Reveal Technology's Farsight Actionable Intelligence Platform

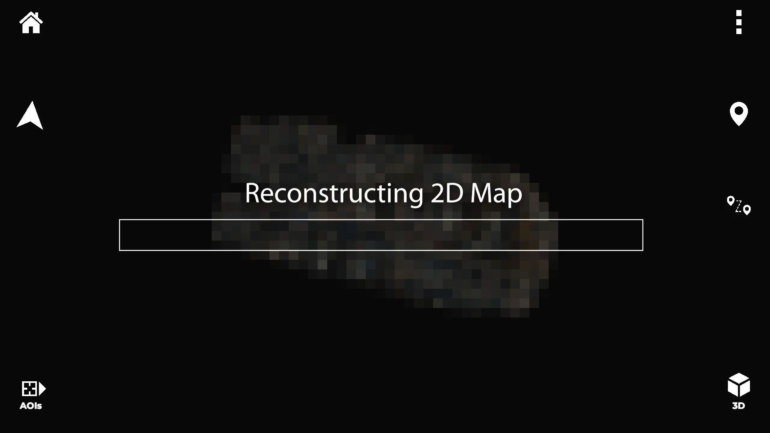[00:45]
Farsight takes standard UAS footage and
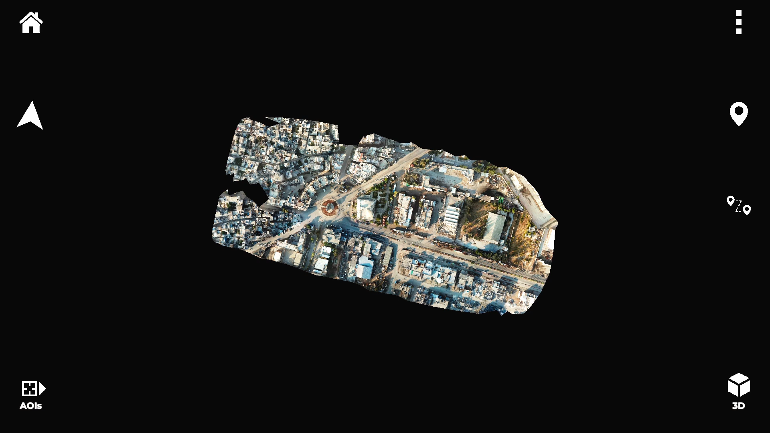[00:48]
generates 2D maps in real-time during flight or it can use footage from past flights.
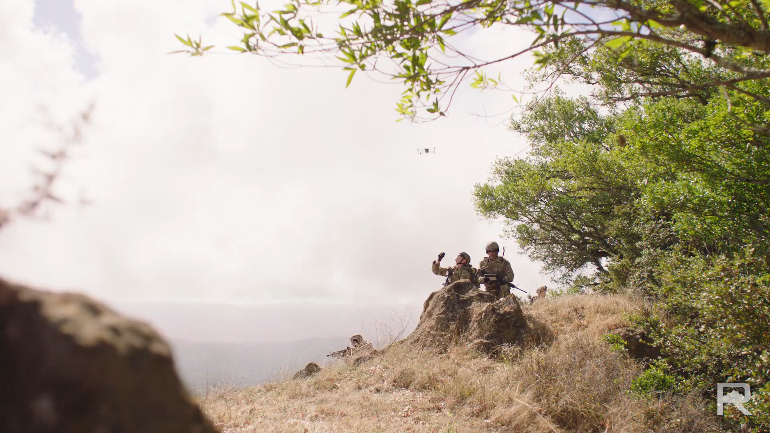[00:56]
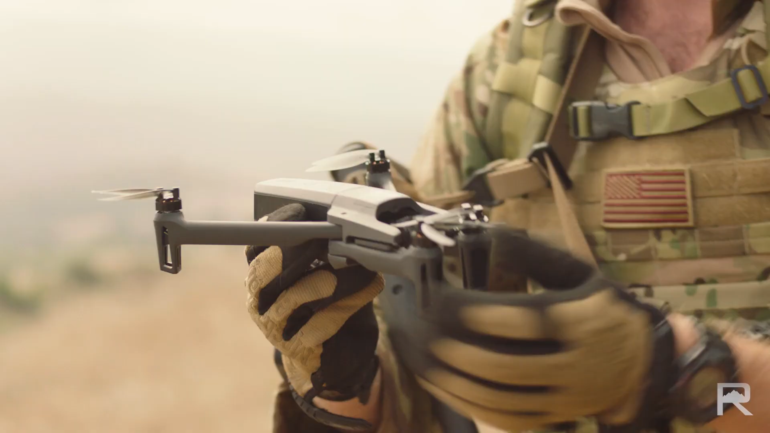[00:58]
Then, from the same footage, Farsight creates 3D maps in near real-time, all processed locally on device.
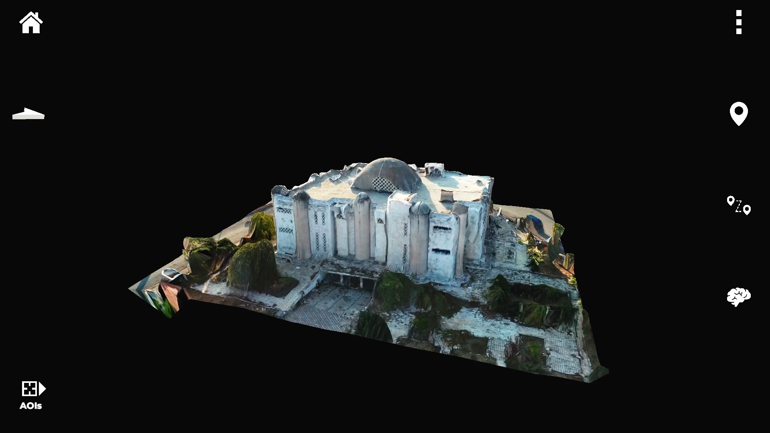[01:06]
No need to connect to the cloud or compete for limited bandwidth on tactical networks.
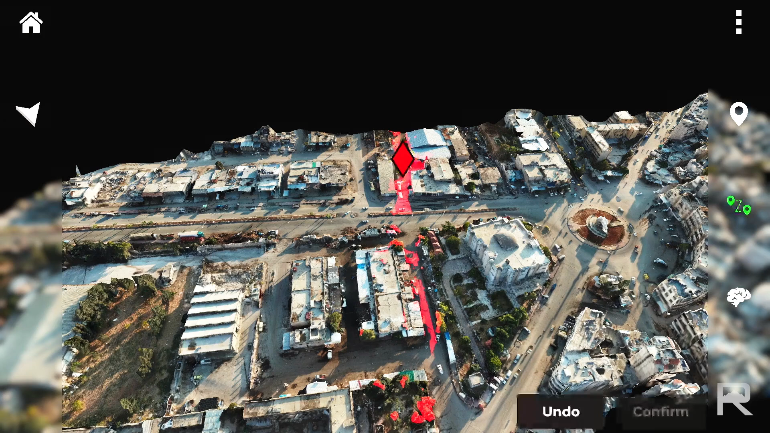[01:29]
Route planning. See detailed terrain assessments and create routes.
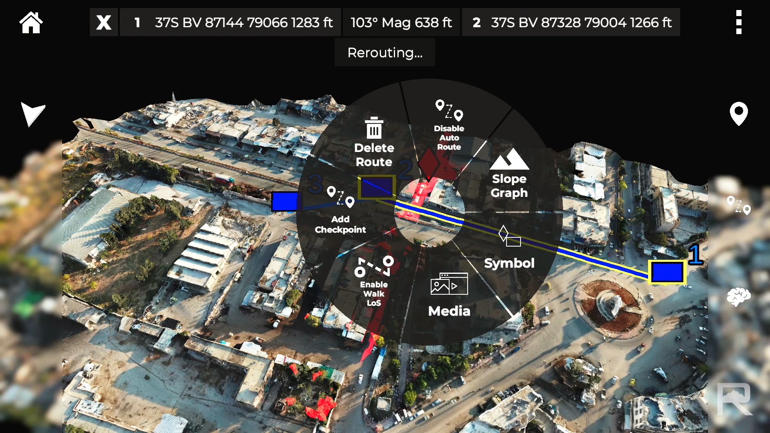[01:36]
Or use auto route and Farsight will intelligently suggest routes taking into account friendly
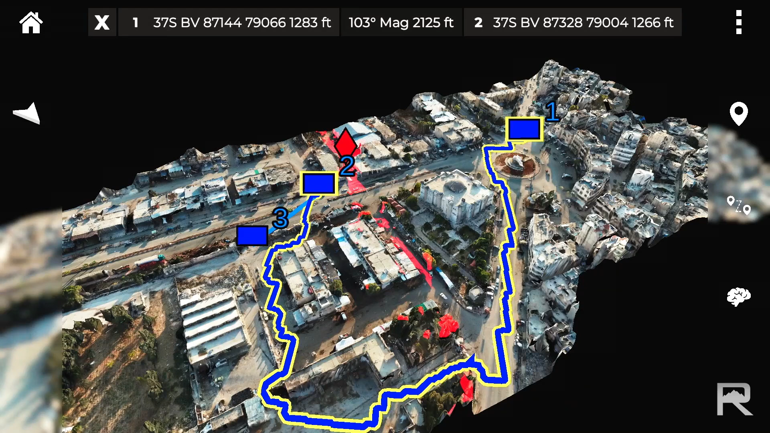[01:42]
and enemy line of sight and terrain features for maximum concealment. HLZ survey and detection.
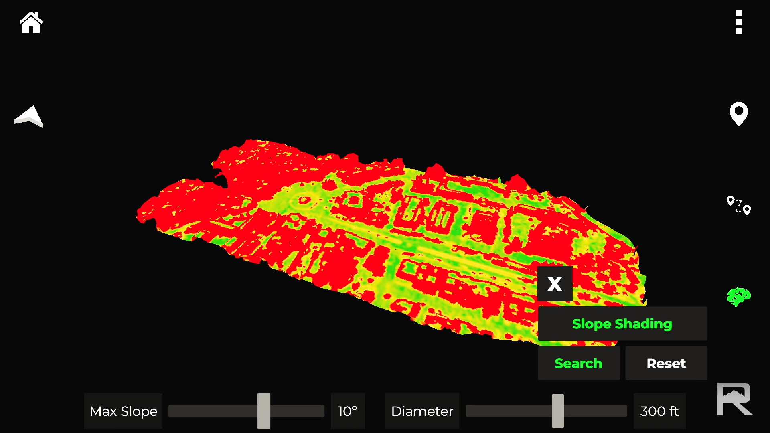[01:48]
Now, any unit can conduct HLZ surveys.
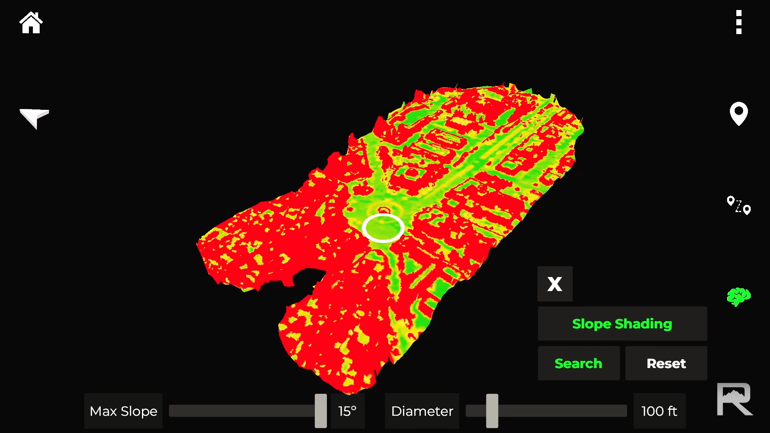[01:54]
Farsight suggests ideal landing zones on appropriate clearings or rooftops, while accounting for aircraft capabilities and limitations.